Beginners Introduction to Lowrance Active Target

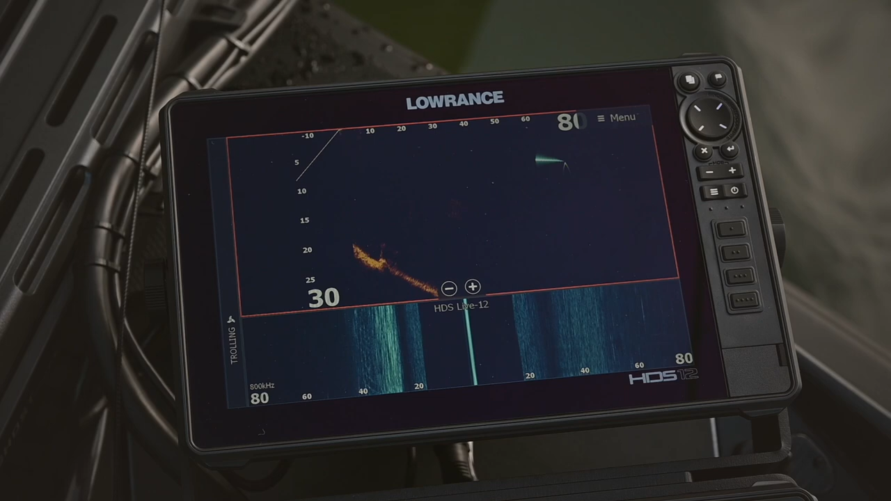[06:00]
We're shooting in between the rip-wrap and the bridge piling, and there we're catching the bridge piling.
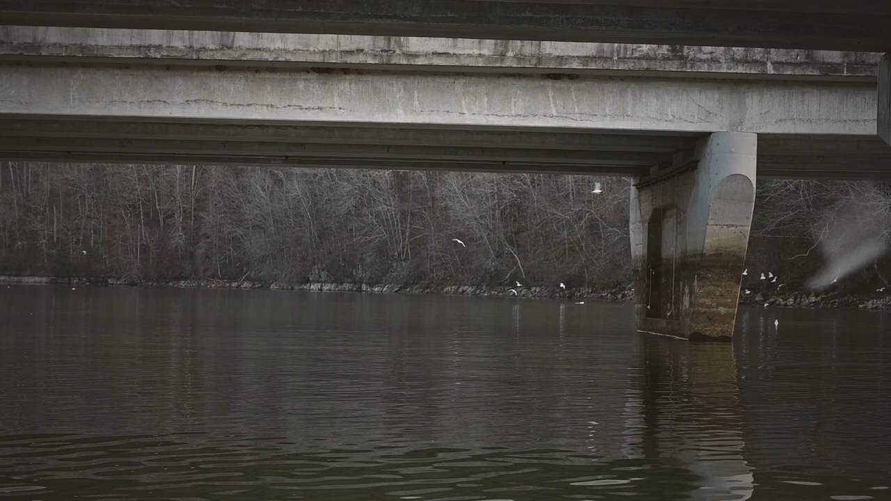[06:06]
There we're on the bridge piling, right there. Look at all the bait that's on the bridge piling.
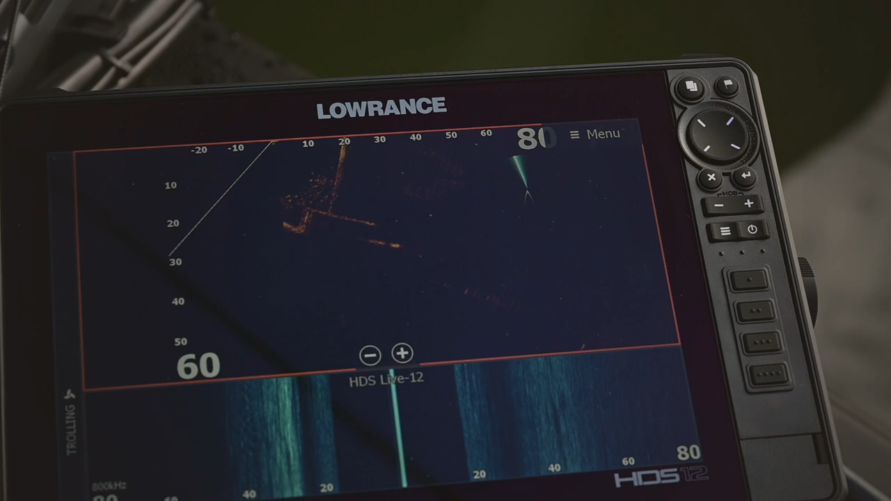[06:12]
Look, this is a bunch of crappie right there.
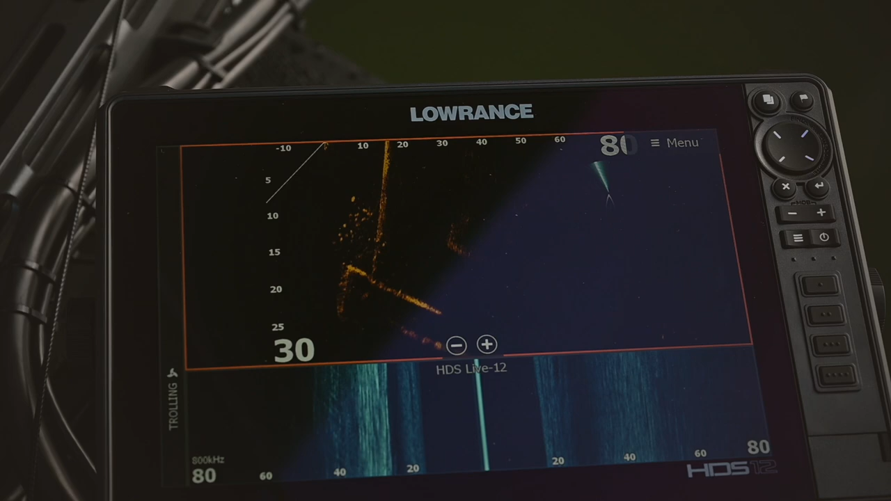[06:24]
And you can see the actual piling right here.
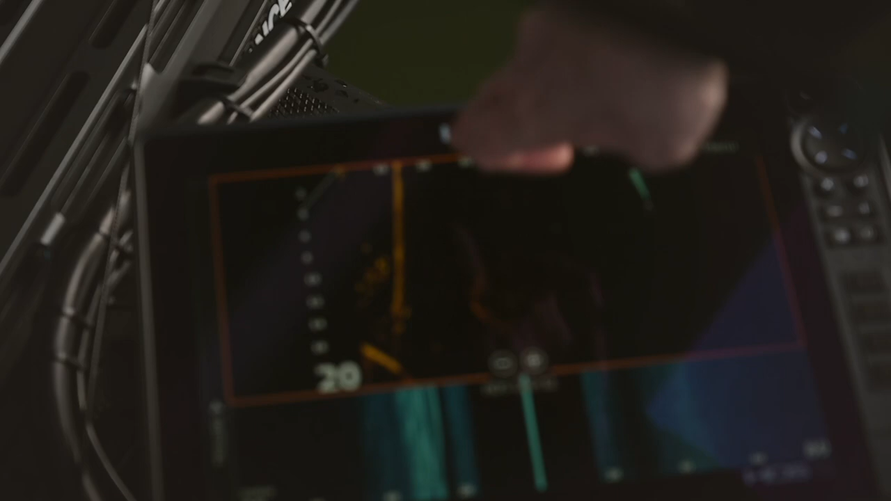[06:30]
Your crappie are all up on it. You know, it's still winter. It's cold. It's only 47 degree water.
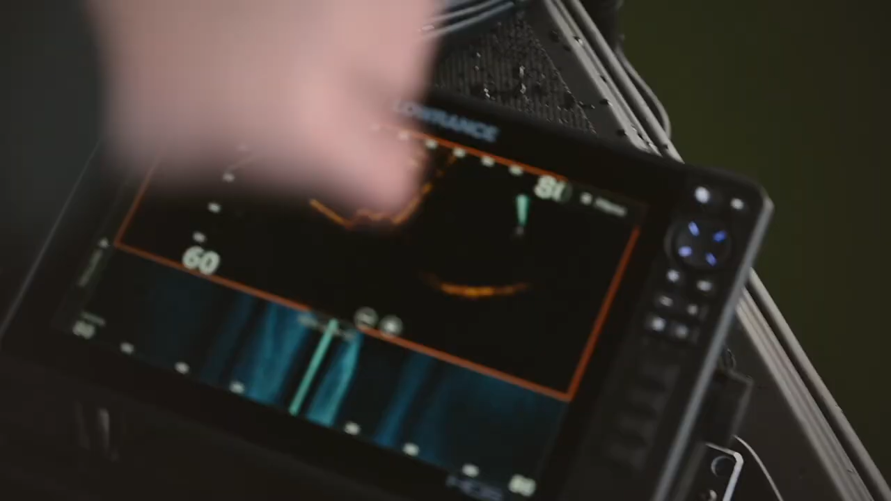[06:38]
But you got birds all around to see the shad. It's showing you the shad on the piling.
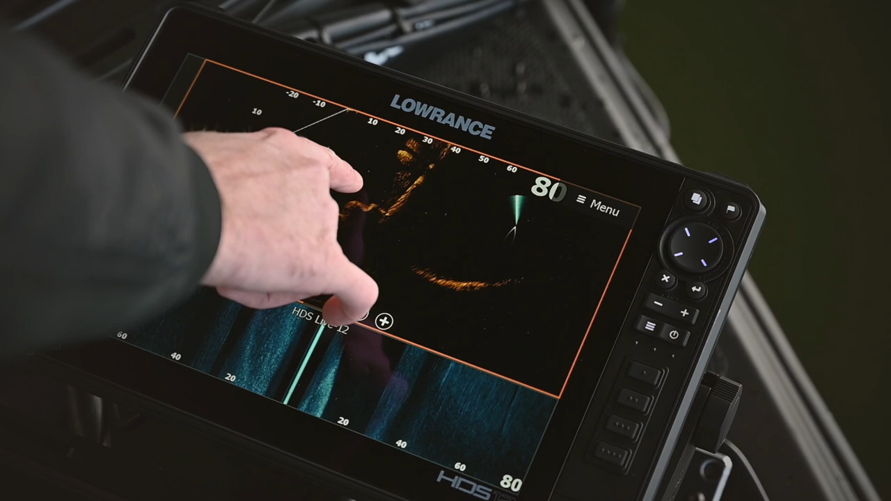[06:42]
You get some fish out here, crappie along that, and it's all what we're seeing out in front of us.
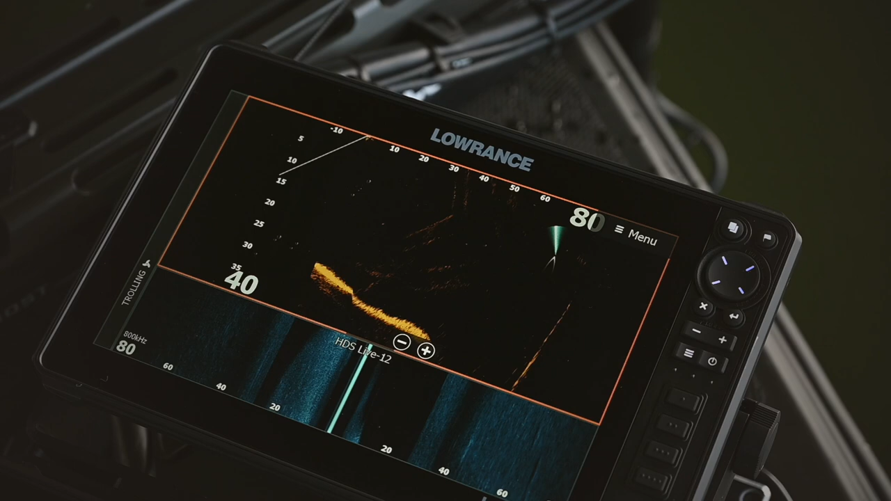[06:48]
Not underneath us, out in front, live.
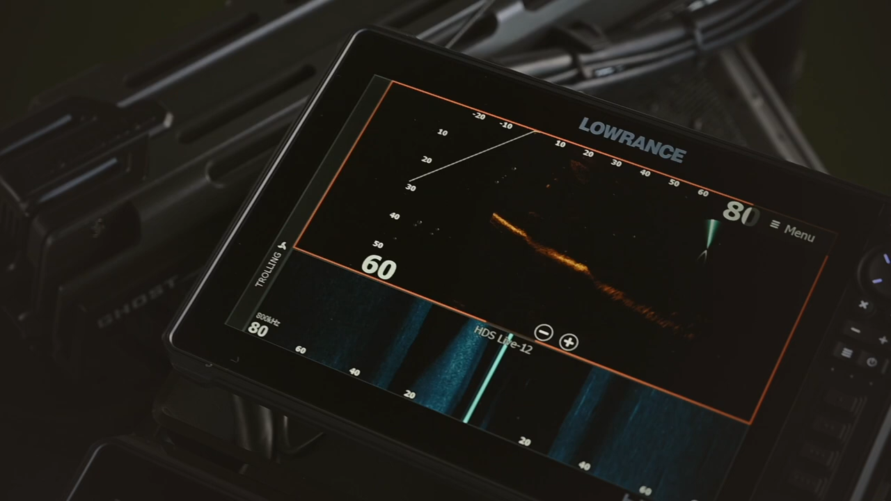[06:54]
This kind of technology helps. And so many different forms of fishing, from muskie fishing to obviously bass fishing.
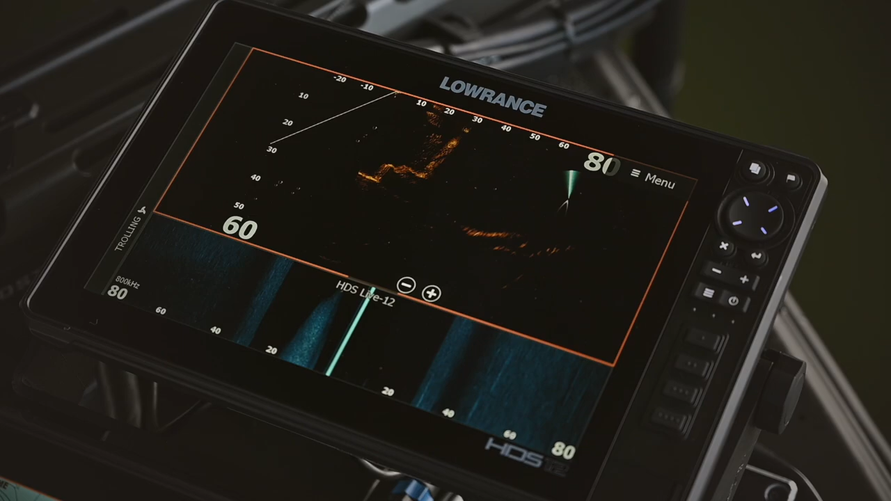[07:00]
There you can see my bait again.
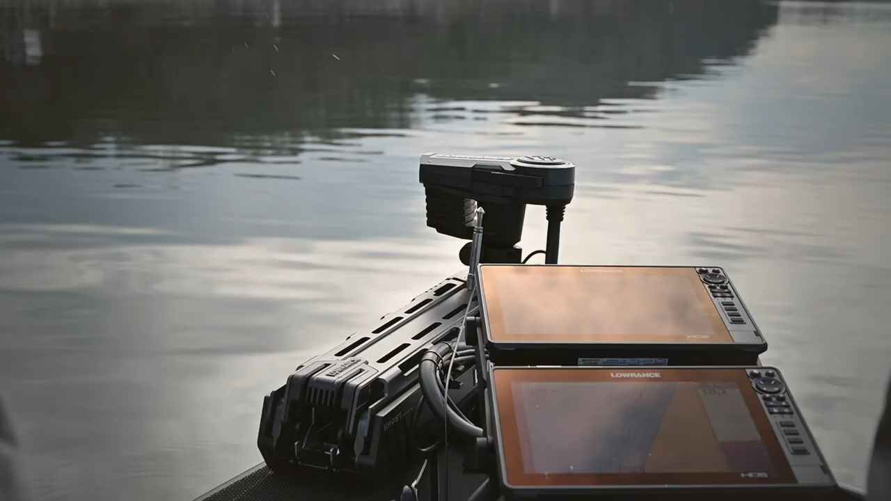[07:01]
You know what? Let's try to do something here. Let's try to bring this forward range into 60.
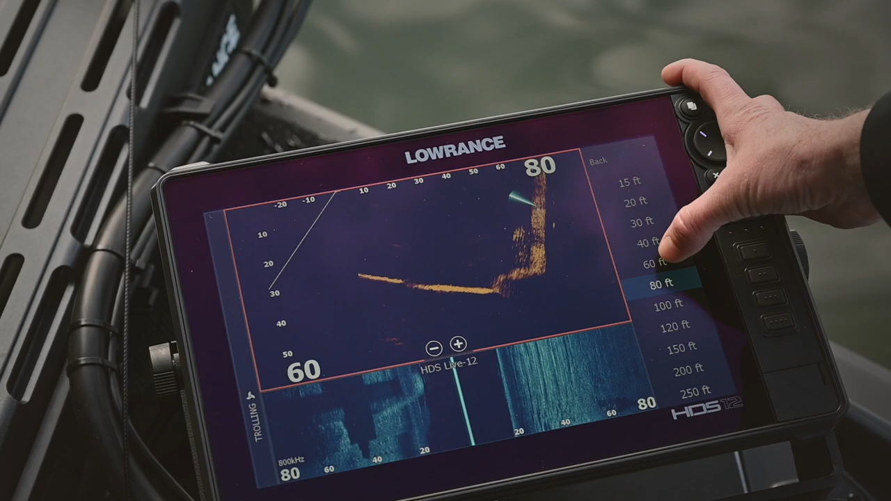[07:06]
All right.
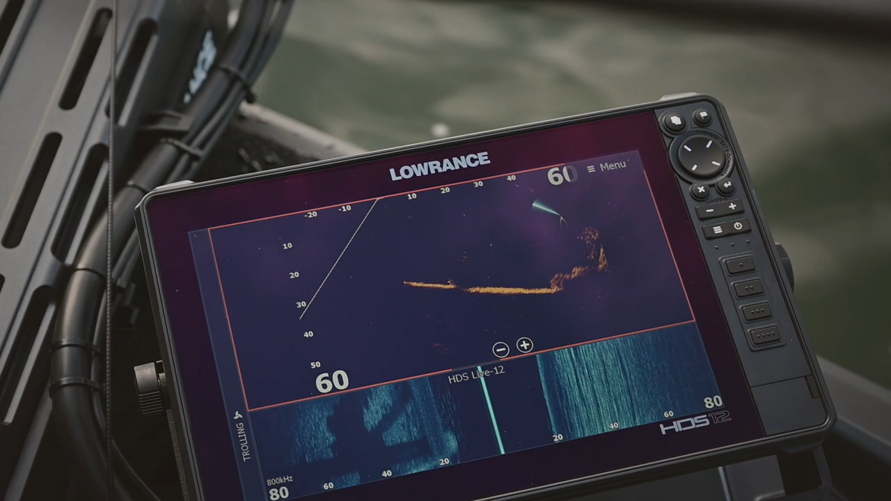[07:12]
So now we're already shining right here at about 60 feet.
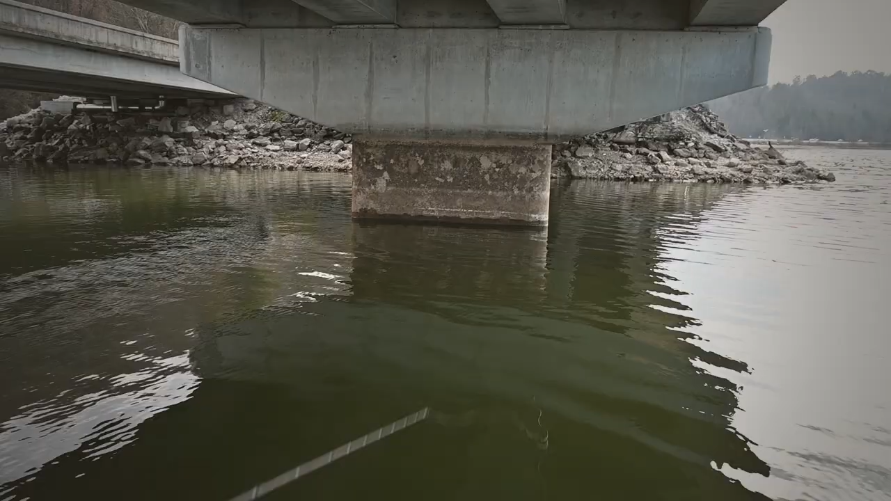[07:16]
We have this bridge piling right here. So if I move the arrow, I can really dial in where that bridge piling's at. Now I'm shining it right there. Right? If we had active bass around here, they could be moving all that like the birds are eating all the shad that are in here.
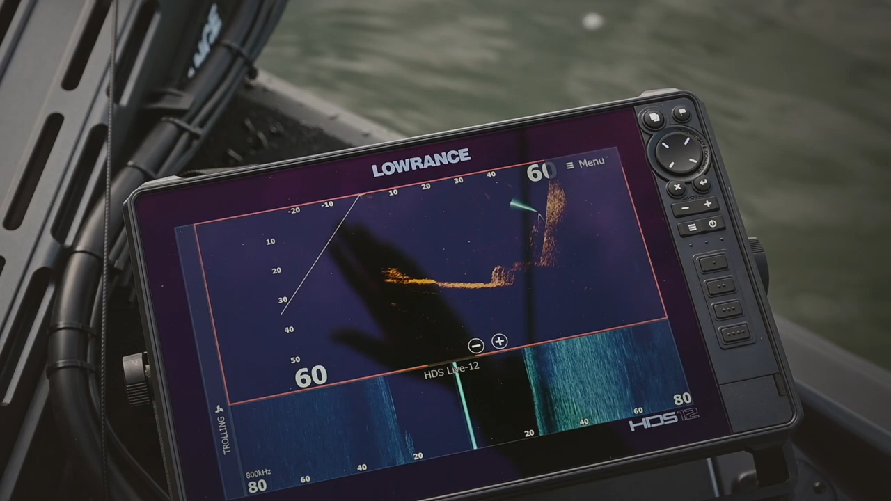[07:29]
You can see the crappie or shad lined up on that. And you can see how it vertically comes up.
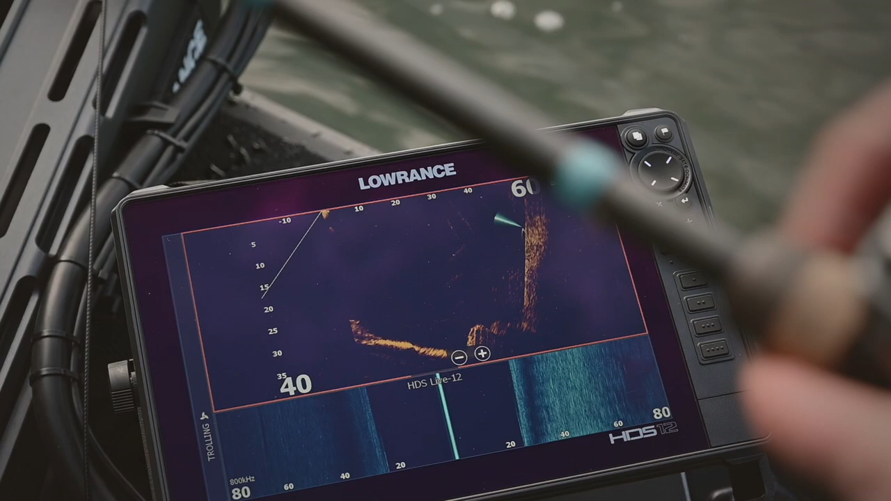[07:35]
Now I can just make my cast at it.
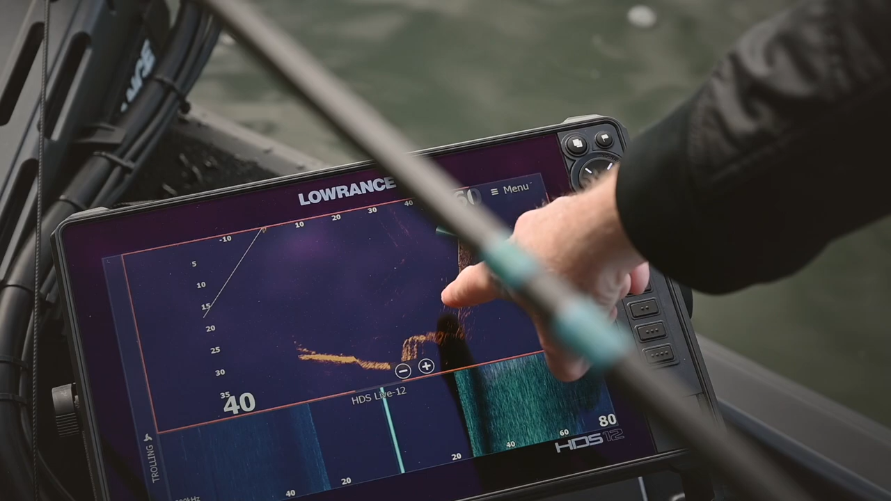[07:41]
And then with my bait right there, right into those fish, you can see all the bottom of the bridge like that.
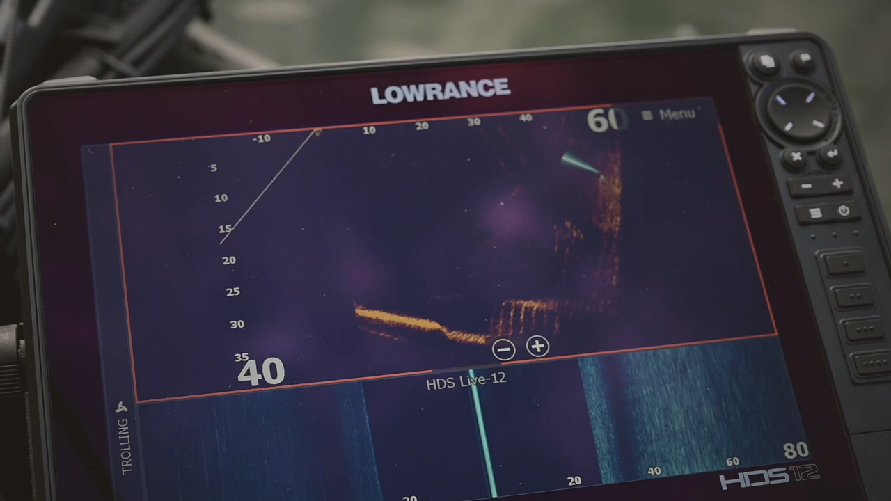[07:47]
Seriously, the benefits of forward looking sonar, the new Lowrance Active Target.